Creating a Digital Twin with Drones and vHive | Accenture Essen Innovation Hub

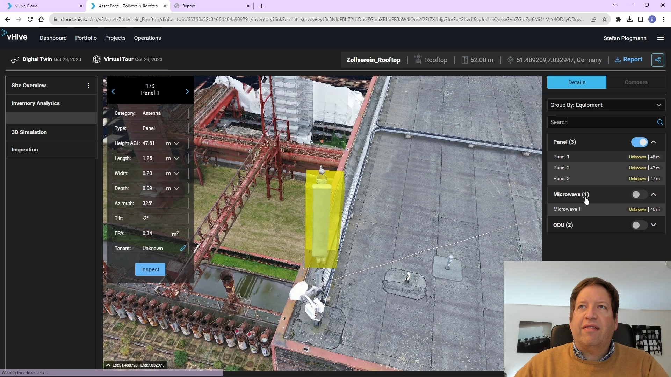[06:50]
So that is something, if there is a misalignment between the configuration data and what is actually now the situation at the site, then we can trigger an instruction slash maintenance order, where we would then have to fix the problem, and then we could check it again.
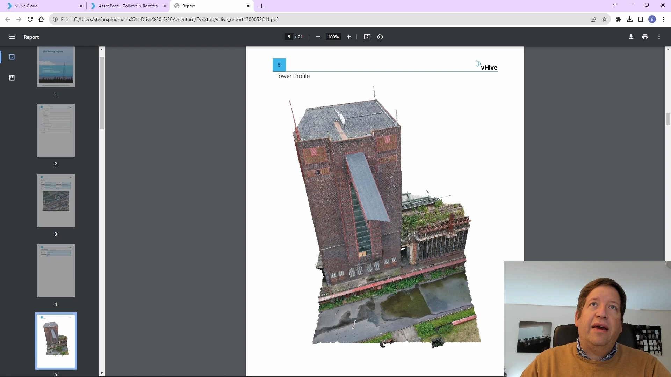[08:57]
Then there is a tower profile based on the 3D model it auto-created as a picture.
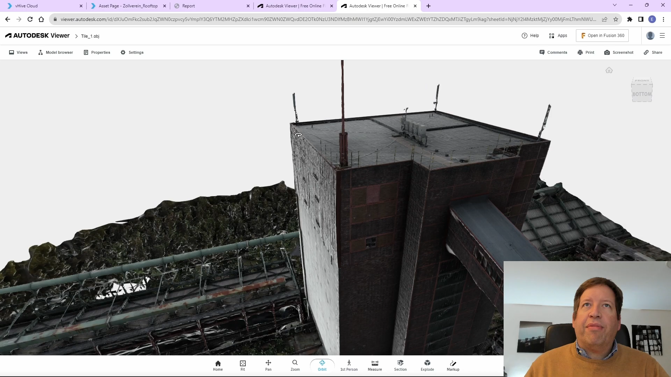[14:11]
I can look at the 3D model as it has been also seen in the VHive software. And this is, again, something that I could further use or edit in my 3D modeling software.
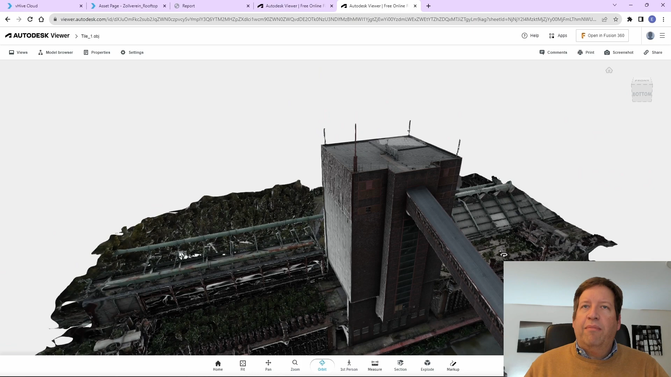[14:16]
I hope that this short tour of VHive as an example for such an